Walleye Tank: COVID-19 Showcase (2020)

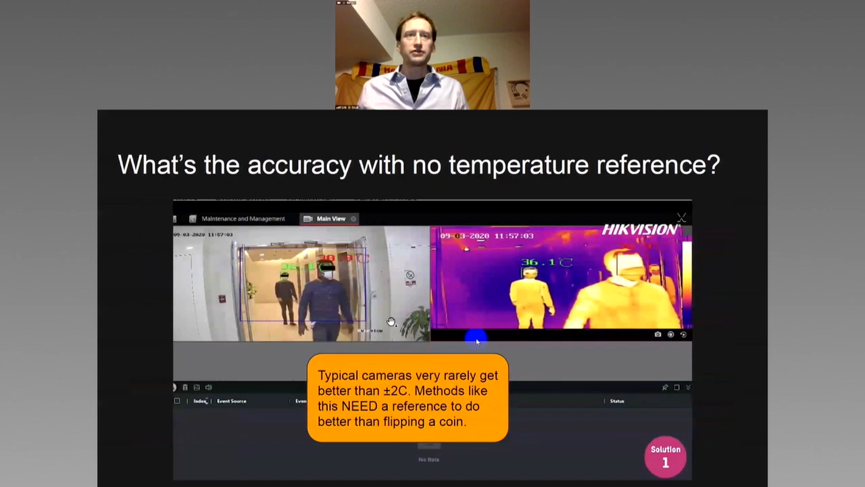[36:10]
There are some that don't even use a temperature reference. And without it, you can't get better than two degrees Celsius, which is 3.6 degrees Fahrenheit. You're just flipping a coin at that point. I can't believe people are selling these, but they are. Also, there are ones with impossibly low resolution and it's not magic. It's averaging different pixels together and these are off by as much as 10 degrees.
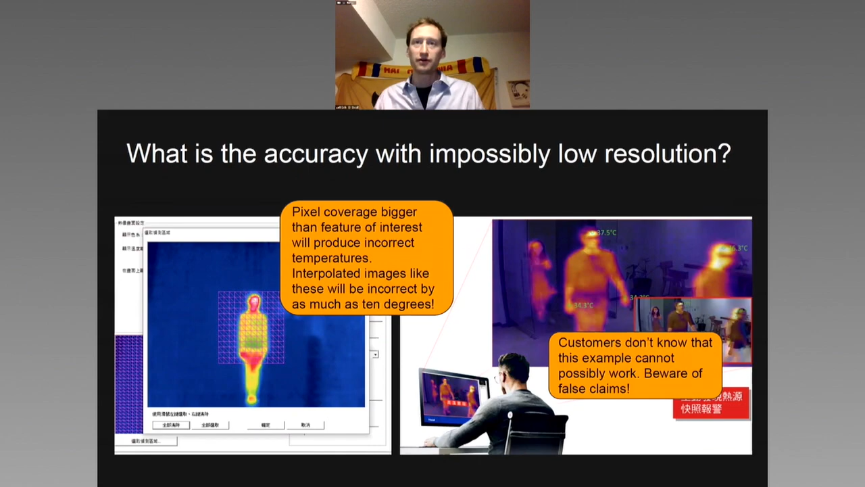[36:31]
And if you look there, it says 37.5 degrees Celsius, which is impossible. There's some trickery going on here. Finally, if you use a manual screener, it's essentially like having a TSA process implemented in your facility.